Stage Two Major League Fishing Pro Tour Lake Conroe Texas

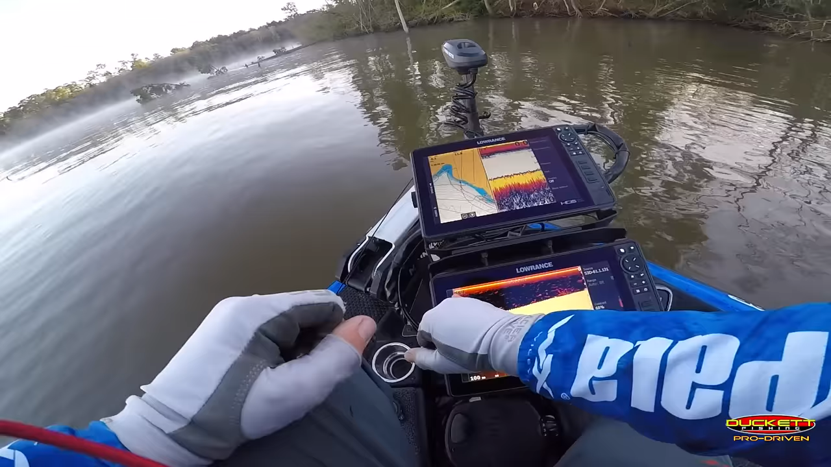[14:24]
But see, I went down here and I changed it to my 3D, which the 3D transducer's all the way in the back. It's been in the water the whole time, so it's not taking a lot of time for it to warm up. So water's actually 56, I guess, 56.2, 56.3. So that's good to know. I see I'm still biting a buzzbait this morning. So we're gonna throw a buzzbait a little bit, probably start with a buzzbait,